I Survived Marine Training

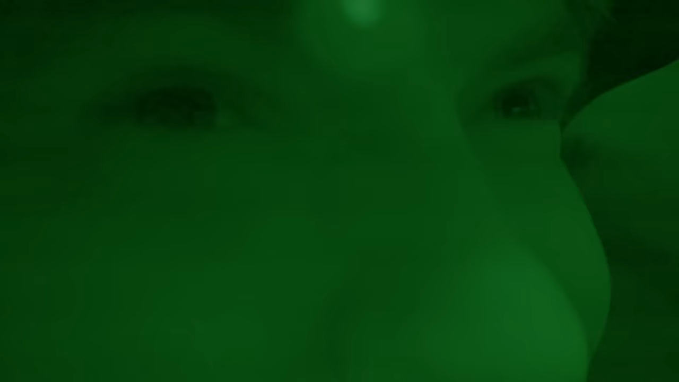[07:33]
Oh, right as I smack. Oh, this is such a small space. Dude, there's no way Jordan's getting through this. There's no way. I want that fastest time. Oh, the head again. If this building was on fire, I would be dead. Okay, I gotta be getting close now. I can see. Yeah, yeah, yeah. I can see a little light. Let's go.
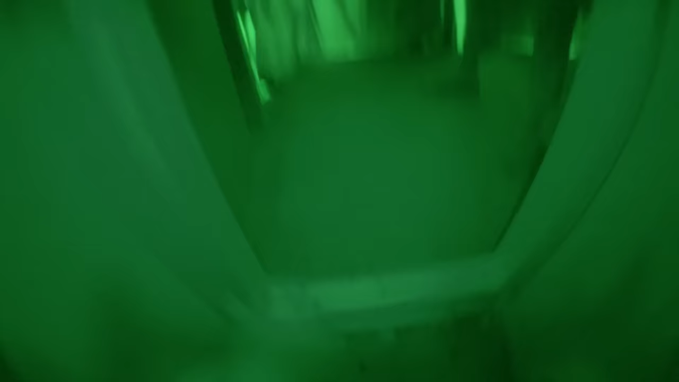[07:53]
You there?
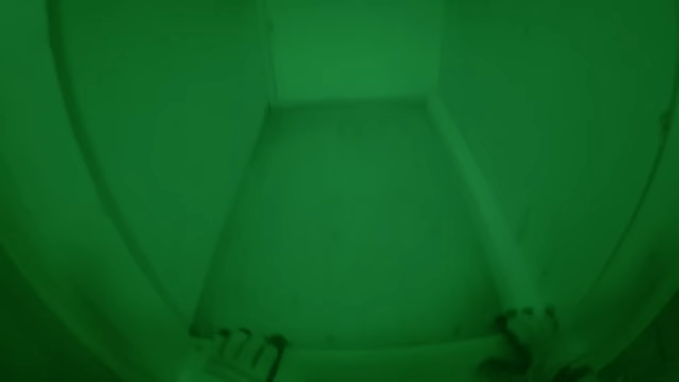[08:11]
Alright, we're going in. It's dark. I'm not even afraid. I think I'm just competitive.
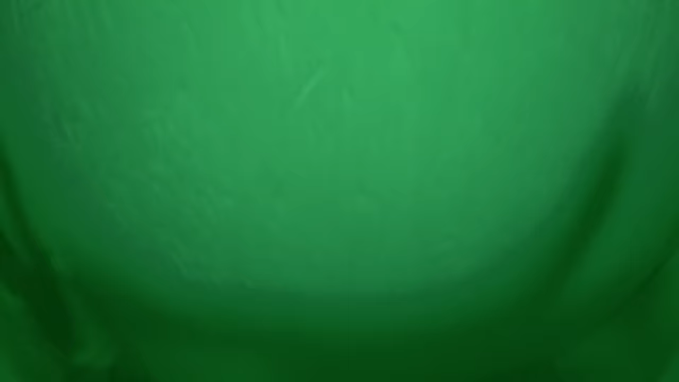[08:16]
I want to do better than the two other creators.
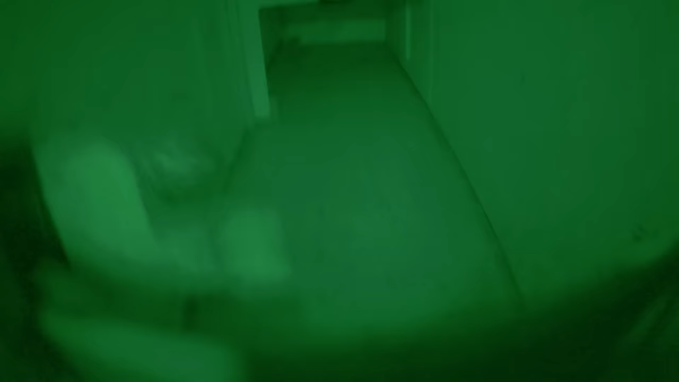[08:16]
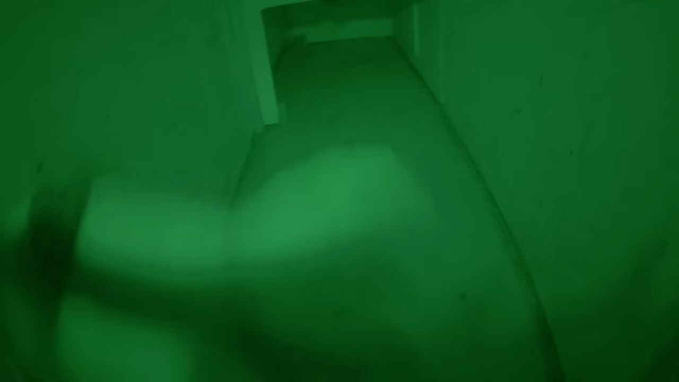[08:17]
Okay, it's getting tighter. This is not fun.
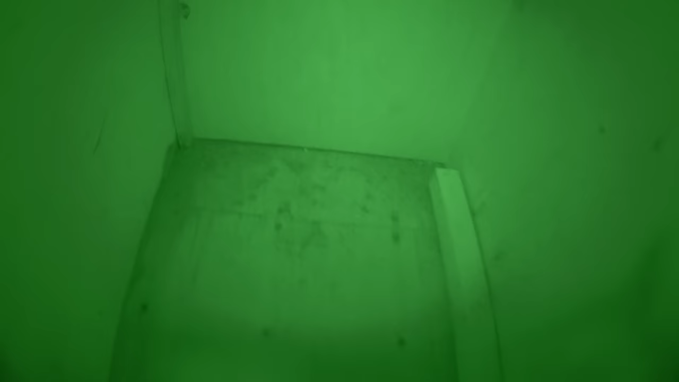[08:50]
Oh. Oh no, it's pitch black.
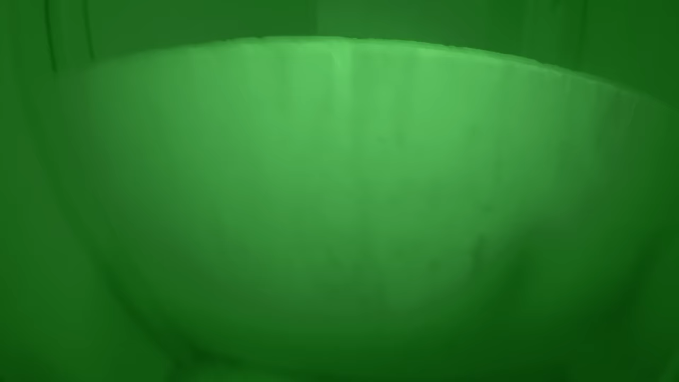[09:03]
And then we up. Oh, I see some light. I see some light.
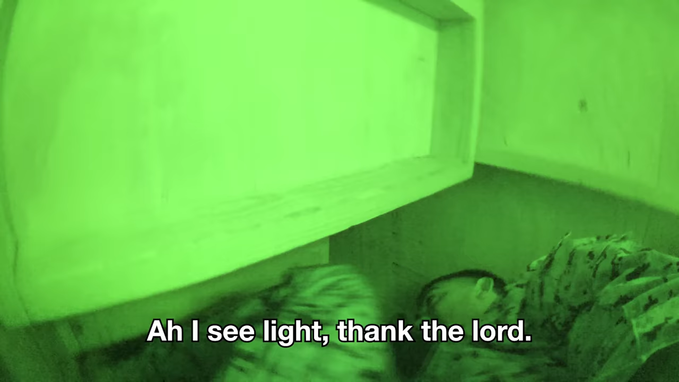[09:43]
Oh, see why it came through.
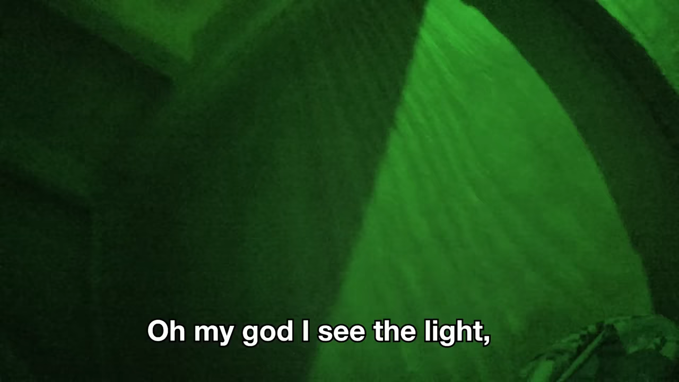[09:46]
Oh my god, I see the light.